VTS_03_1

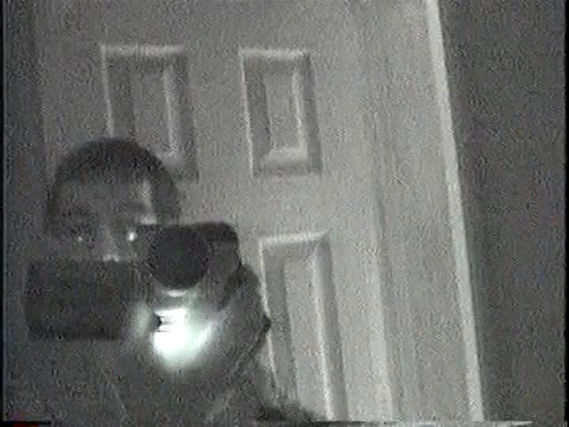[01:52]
Night shot. Okay. Closing the door completely on night shot. Oh. It's actually picking up things in the dark.